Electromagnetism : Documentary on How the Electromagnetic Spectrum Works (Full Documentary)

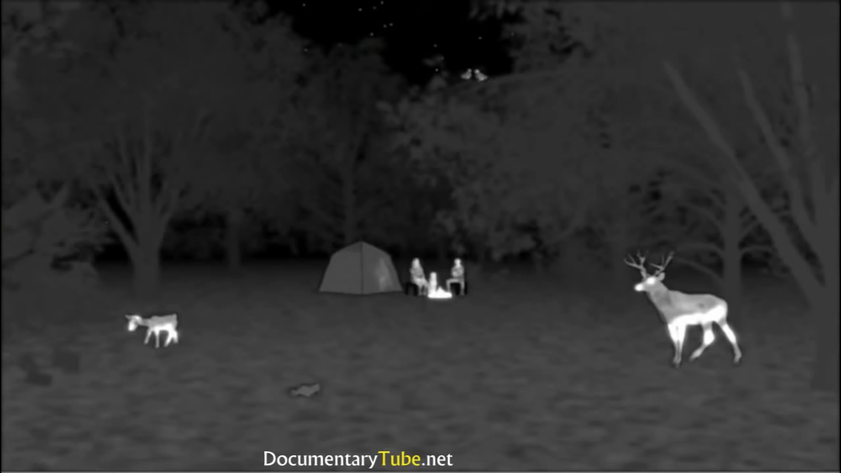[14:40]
such as night vision goggles or infrared cameras, allow us to see these infrared waves from warm objects like humans and animals.